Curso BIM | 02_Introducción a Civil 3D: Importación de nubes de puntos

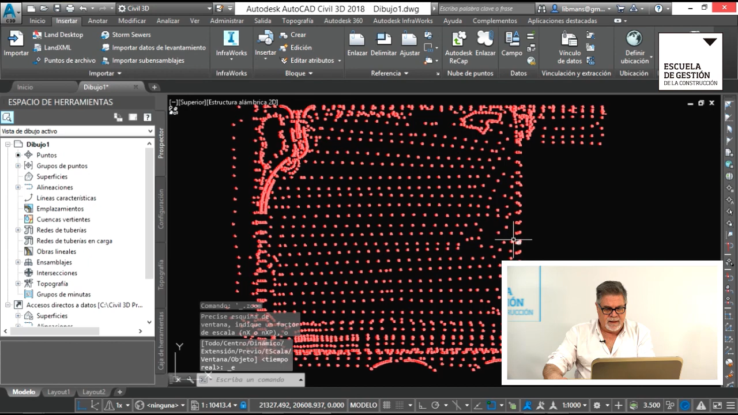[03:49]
Y ahora tengo los puntos que habíamos importado. Si nos acercamos, vamos a ver que los puntos se componen del símbolo del punto y una etiqueta.